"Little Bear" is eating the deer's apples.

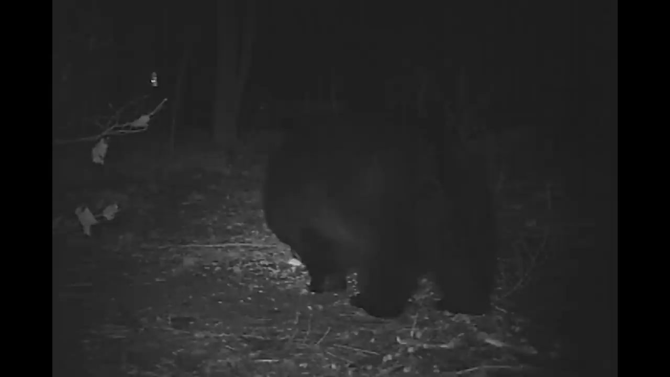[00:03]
Well, we thought our little beer was hibernating. Were we wrong? He came back last night. This is Veterans Day, 11-11, and we picked him up on both game cameras. He walks off. This is the game camera I have in the woods that's actually looking at my house. He walks in front of that camera, walks out to the edge of the field, and he's going toward the apple tree, and as you just see that light come on, that is the light that the infrared from the second camera that just went on,
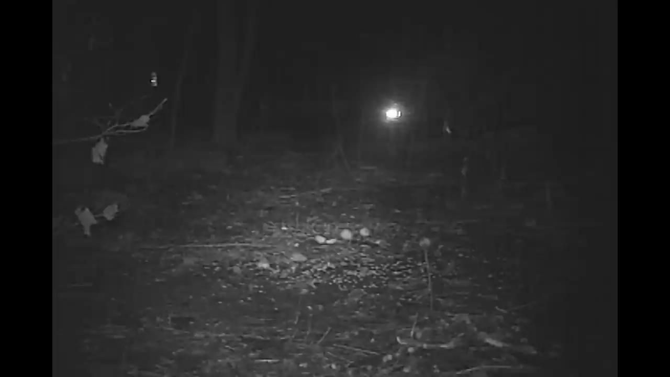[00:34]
and we're going to be able to pick him up in a second. There he is.
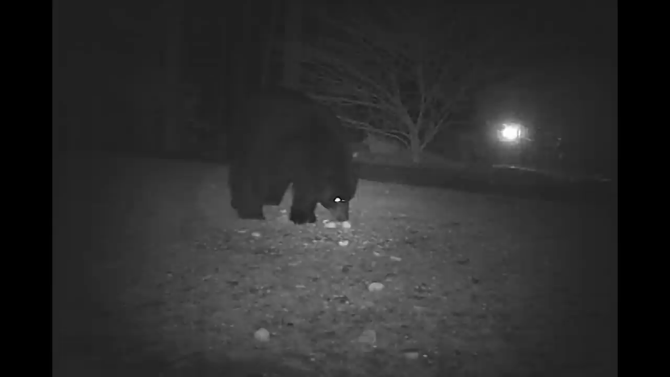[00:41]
Now we're at the second camera, and he's walking toward my apple tree, looks at the apples, walks out of camera view, walks to the other side of the apple tree, and leaves me a big pile of you-know-what on the other side of my apple tree. Then he comes back, starts laying down, and just starts eating apples. It's amazing. This bear has gotten awful big, and he just lays there for about, you know, these are little clips. I'm only not giving you the whole video.
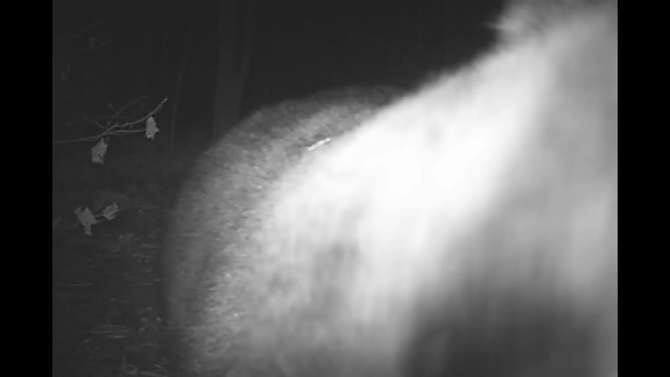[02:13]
That's it. Takes a little lick of the camera. He wanted to taste it, see what it was like, and just walks off. I tell you what, this bear's a hoop.